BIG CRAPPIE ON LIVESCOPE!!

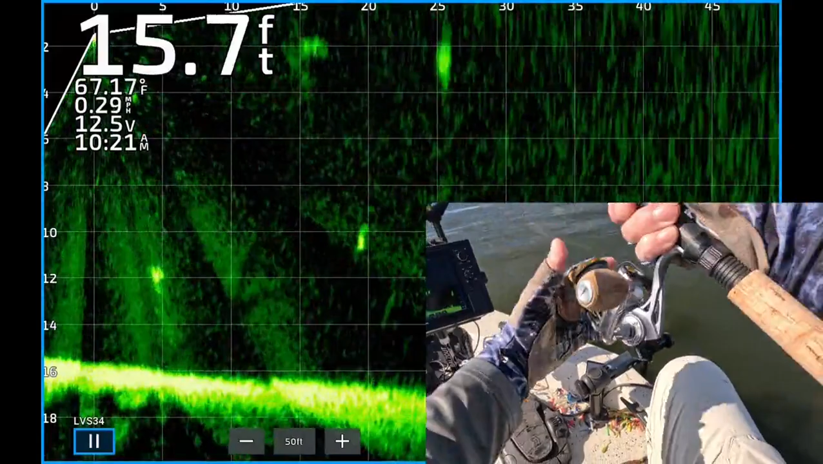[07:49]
On screen: depth 15.7 ft, water 67.17°F
20 feet from the boat. 10 feet deep. There's my jig dropping down to it.
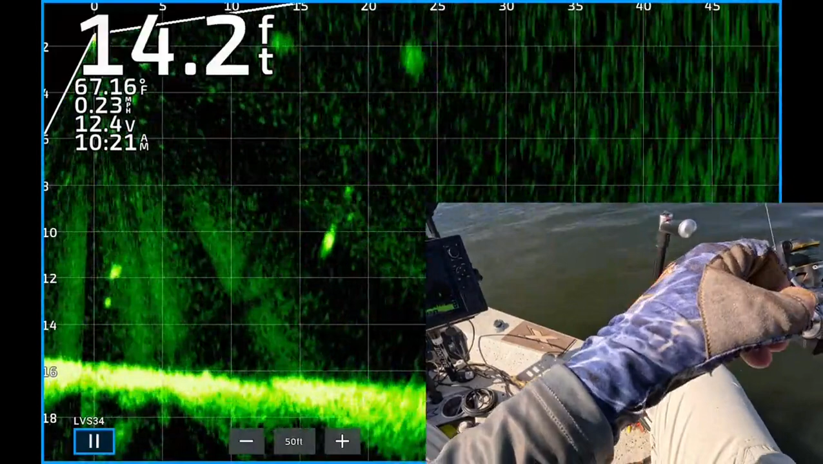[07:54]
On screen: depth 14.2 ft, water 67.16°F
To get on top of it. Is he going to eat it?
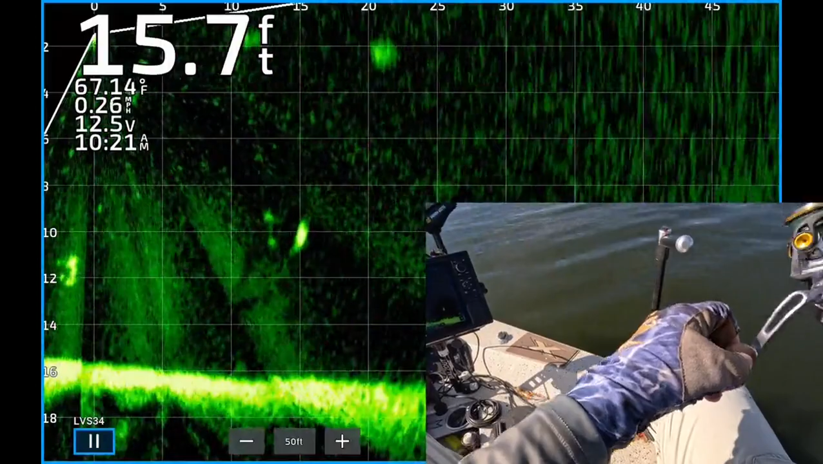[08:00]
On screen: depth 15.7 ft, water 67.14°F, speed 0.26 mph
He didn't even budge. I don't think he saw it. Get it back to him.
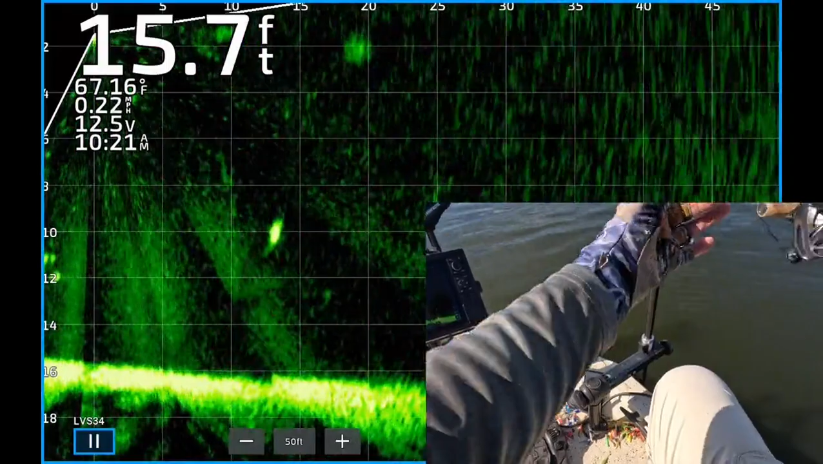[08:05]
On screen: depth 15.7 ft, water 67.16°F, speed 0.22 mph
In a hurry. There we go. Dropping down to it.
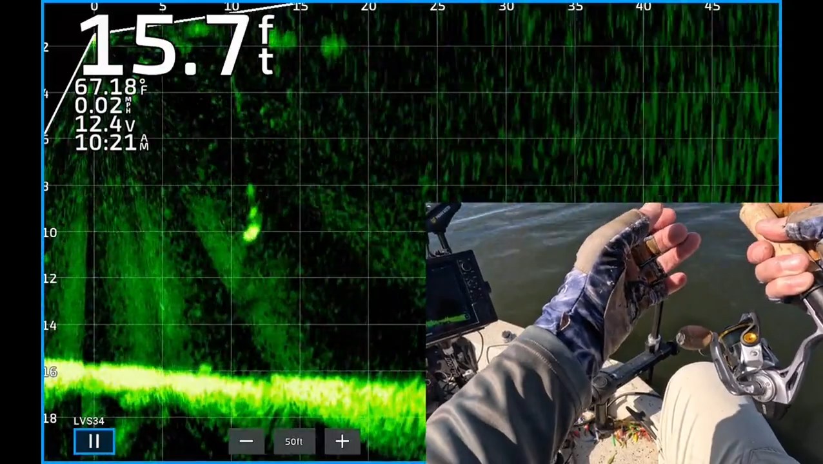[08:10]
On screen: depth 15.7 ft, water 67.18°F
Oh, he saw it now. He's turned. He's about to eat it.
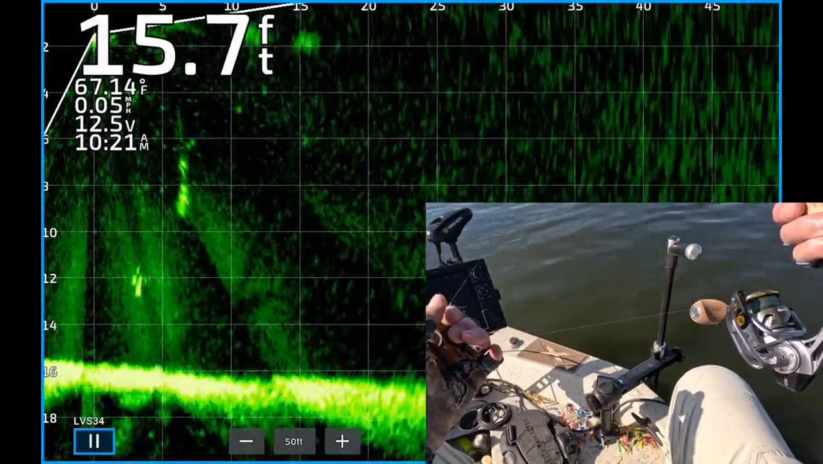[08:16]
On screen: depth 15.7 ft, water 67.14°F
Is he going to do it? Boom! He did it. Yes! 10-21.
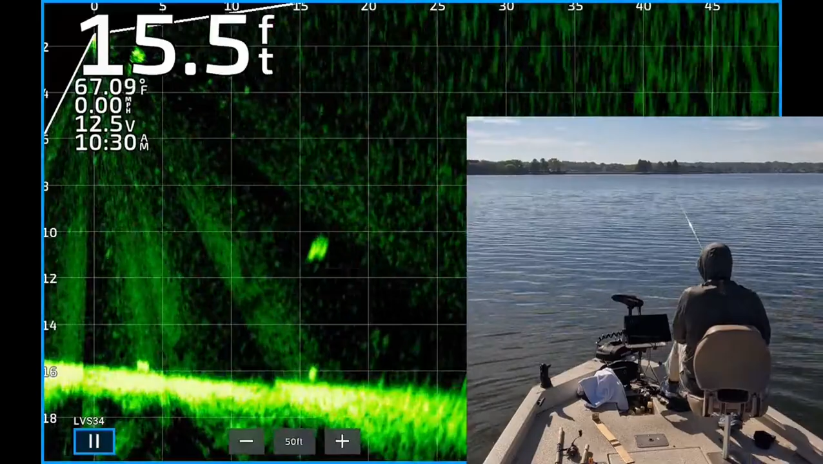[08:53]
On screen: depth 15.5 ft, water 67.09°F
Didn't cast it out there far enough. Don't waste time. Get it out there. Back to it in a hurry. There's my jig dropping down to it.
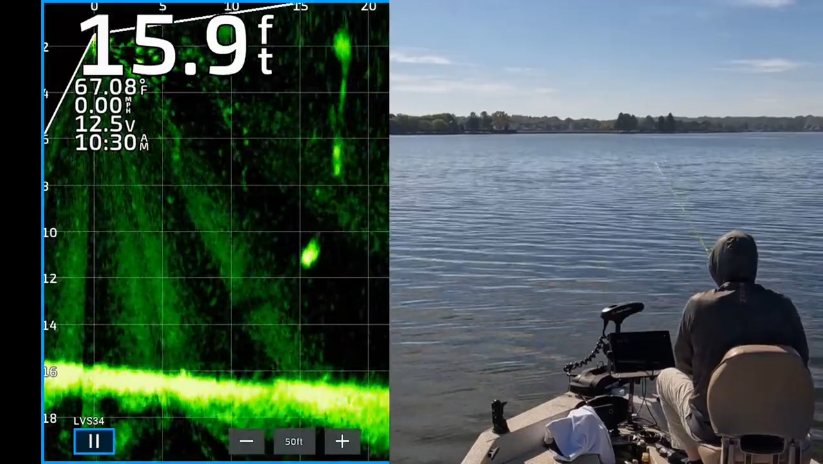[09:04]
On screen: depth 15.9 ft, water 67.08°F
It's about eleven feet deep. It's coming right on top of him. He turned. Boom!
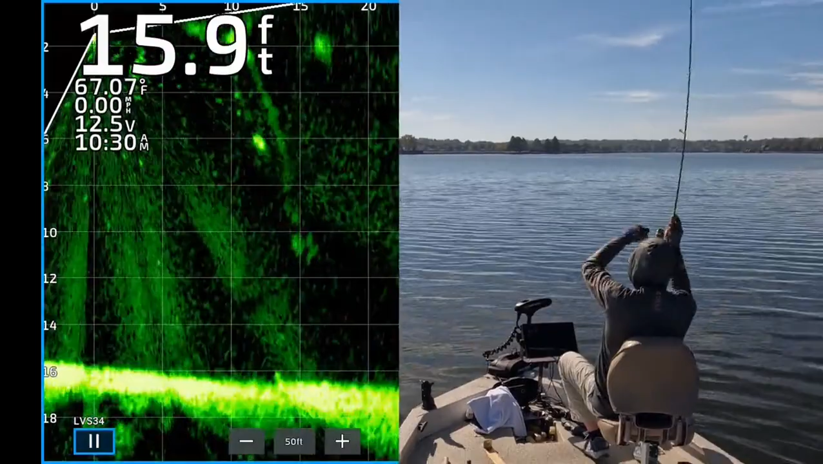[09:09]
On screen: depth 15.9 ft, water 67.07°F
He didn't waste time. He ate it. Nice. That's the last fish of the day.